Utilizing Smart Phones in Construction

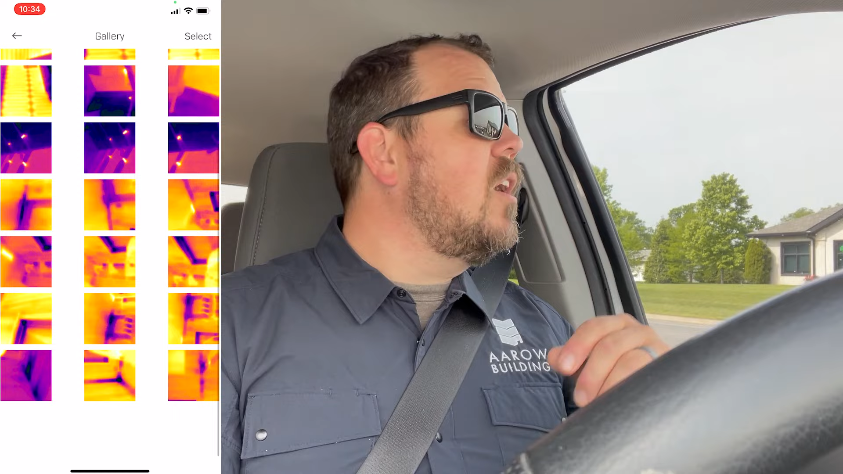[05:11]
I can look for insulation that's sagging, all those sorts of things. It's easier for me to keep that little $300 or whatever it is, uh, FLIR plugin camera in the center console of my truck than it is to carry a $5,000 FLIR camera around with me at all times. Uh, and then I have it when I need it. It's kind of like a nice flashlight in my truck.